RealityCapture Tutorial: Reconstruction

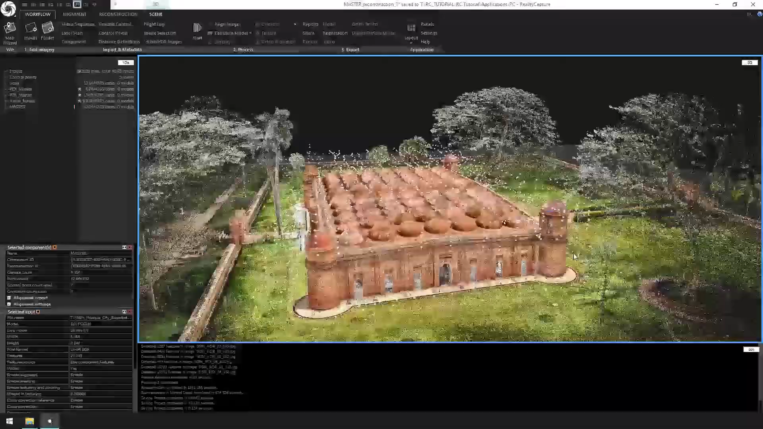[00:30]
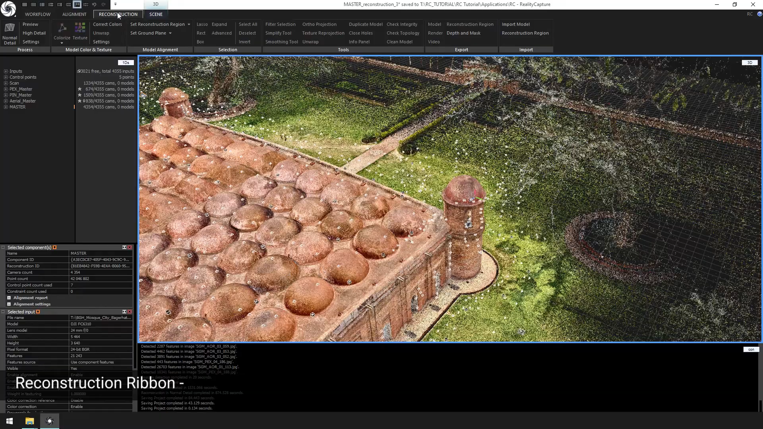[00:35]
set reconstruction region, set region on the grid.
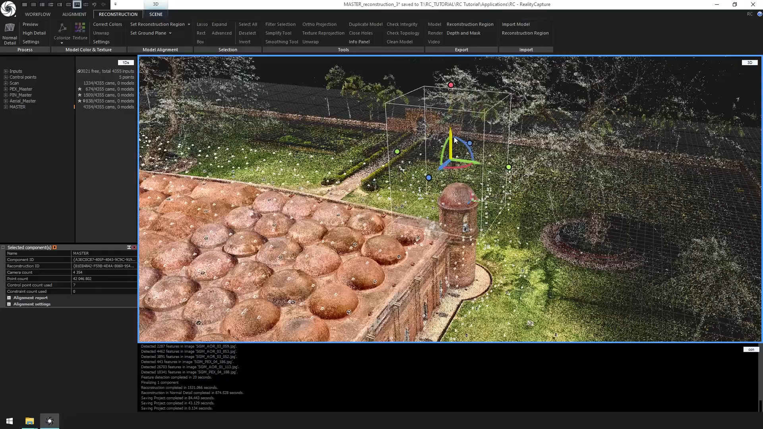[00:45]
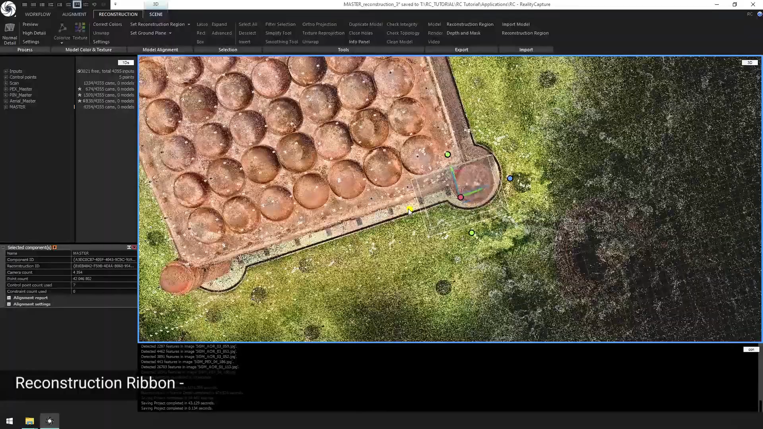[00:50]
Next, let's go to the reconstruction settings and change the forced single part mode to yes under normal mode.
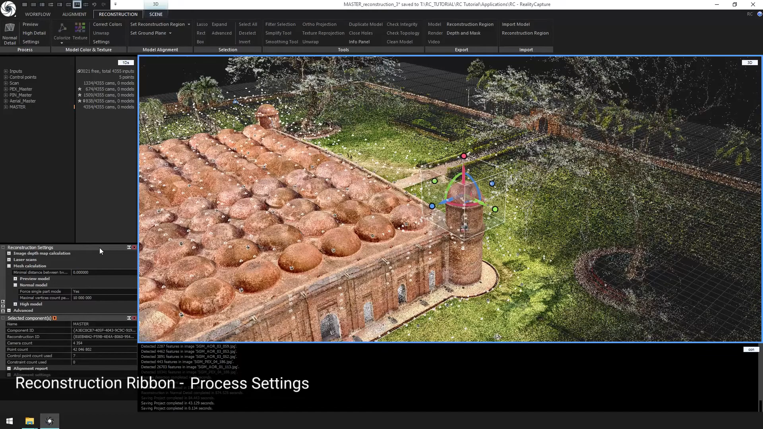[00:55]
This setting will give us a quicker result and that's why we are using it for this test reconstruction.
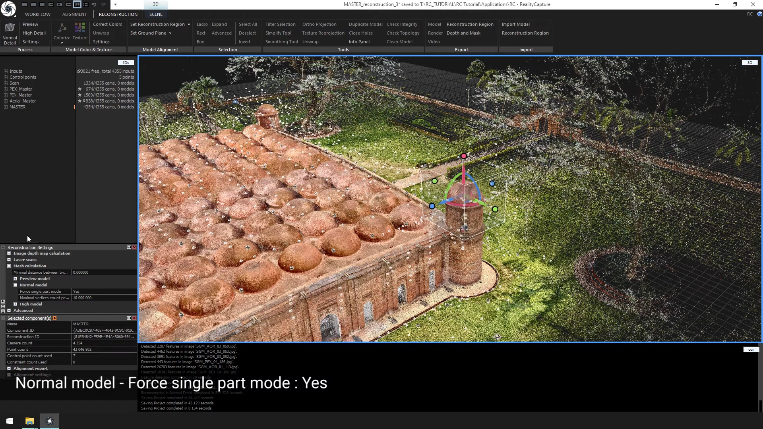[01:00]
Now let's change our input settings. Click on the scan component to select all the LSP inputs.
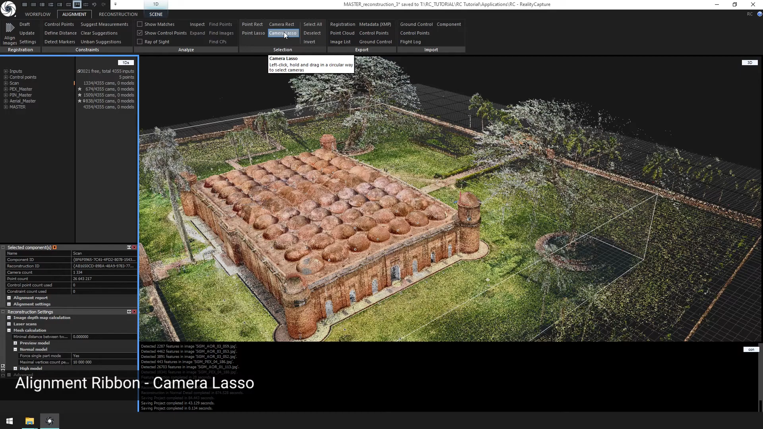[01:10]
For that, select the camera lasso from the alignment ribbon, select all the cameras, and we'll change their input settings.
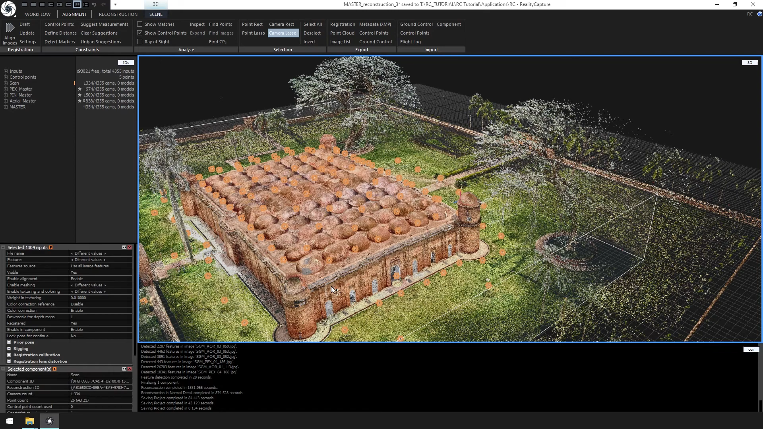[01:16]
We'll set enable meshing to enable,
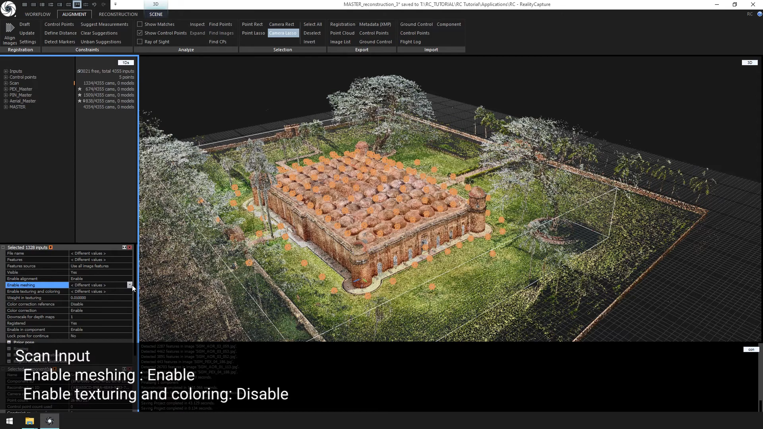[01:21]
and enable texturing and coloring to disable. Next, select the master component and click invert.
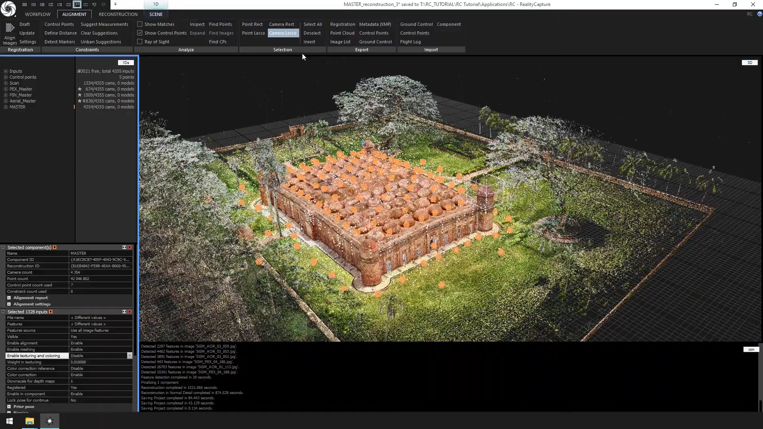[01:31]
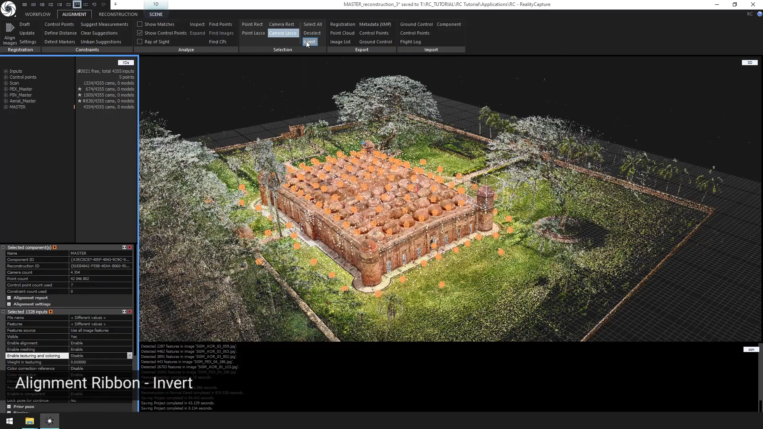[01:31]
This will allow all the photogrammetry inputs to be selected. Use the following settings, change enable meshing to disable, and enable texturing and coloring to enable.
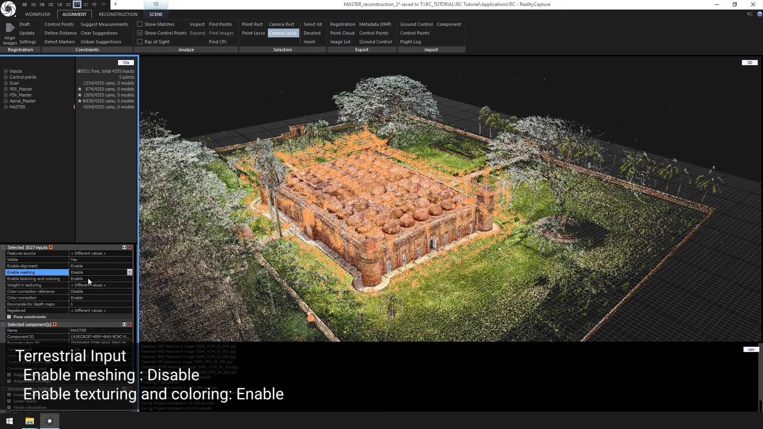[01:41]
Now from the aerial master component, select all the inputs with the camera lasso and change enable meshing to enable.
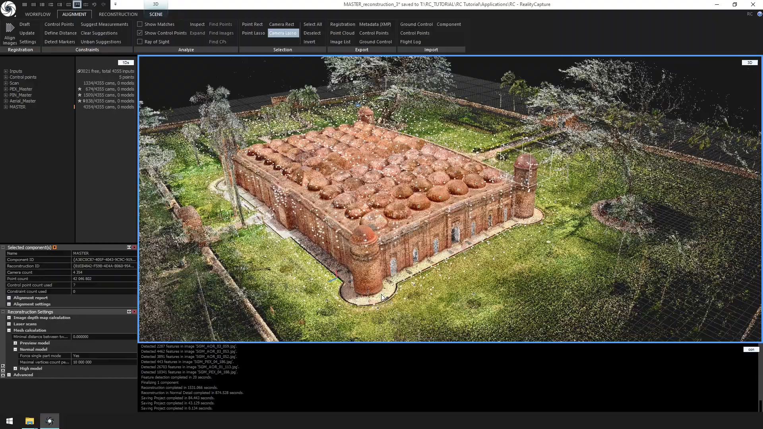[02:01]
Using this method allows for much quicker reconstruction than using all the terrestrial photogrammetric images.
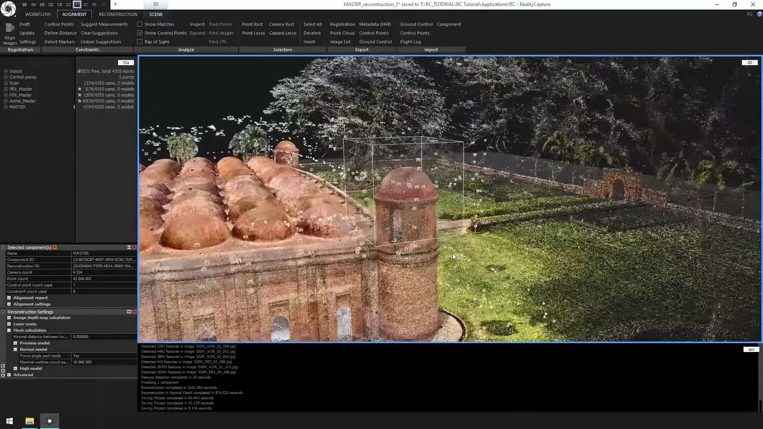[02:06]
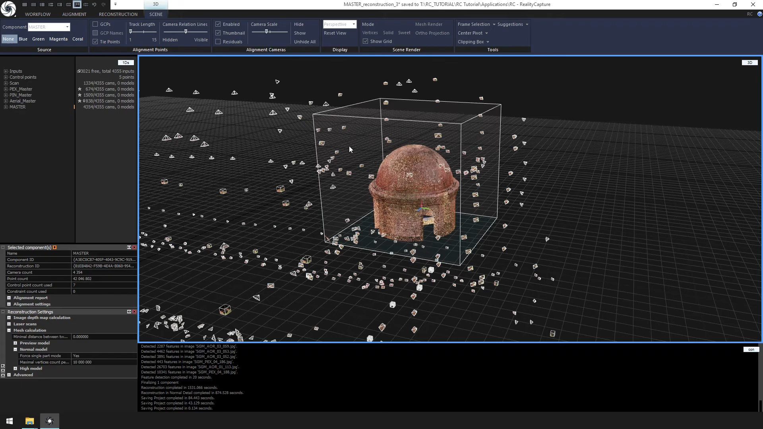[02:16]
Doing this allows us to have a clear view of the piece we would like to reconstruct. Let's make sure we have the part we want prior to reconstruction. Next, we are going to disable all the inputs we won't need for this reconstruction. For that, let's go to alignment ribbon, point lasso, and select all the points. Then find images. Let's invert and disable these inputs in the component.
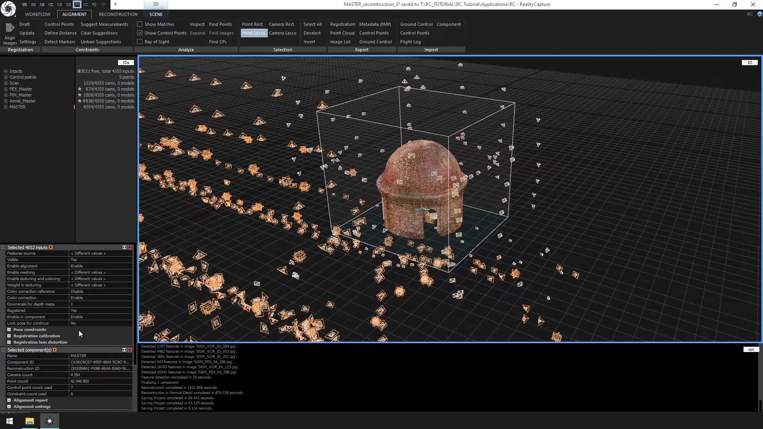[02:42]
This again will aid in making the reconstruction process a lot faster. Now from the reconstruction ribbon, select normal detail.
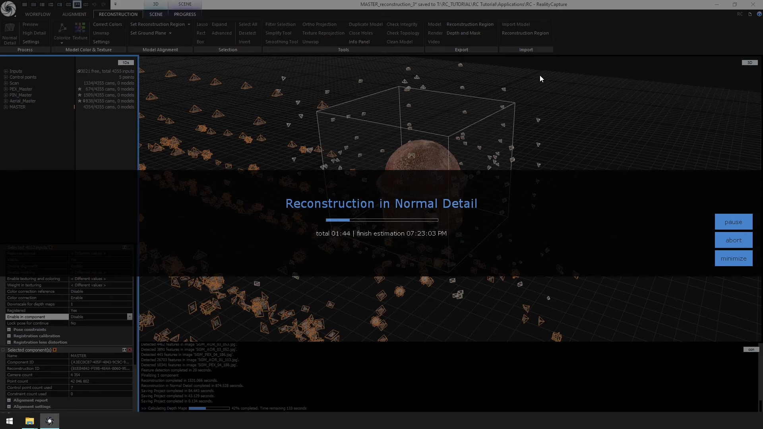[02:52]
Depending on the speed of your computer, this process can take just a couple minutes, upwards of 20 minutes.